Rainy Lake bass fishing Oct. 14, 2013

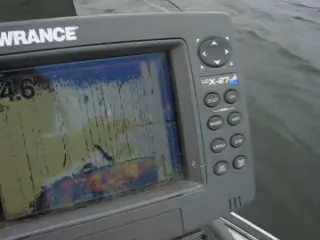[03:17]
If you can see this, I caught that last fish and let it go and there was a whole bunch more down there.